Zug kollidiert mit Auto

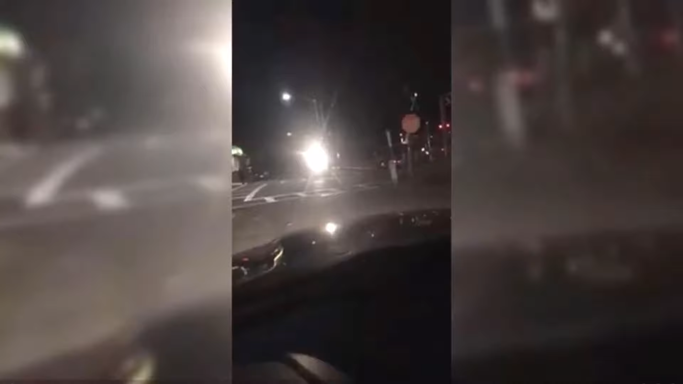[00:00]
Oh, this is not good. This car is about to get crushed. Oh! Ein Augenzeuge nahm dieses Video in Congers bei New York auf. Eine 43-jährige Frau war mit ihrem Wagen auf einem Bahnübergang stecken geblieben. Zum Glück konnte sie noch rechtzeitig aussteigen,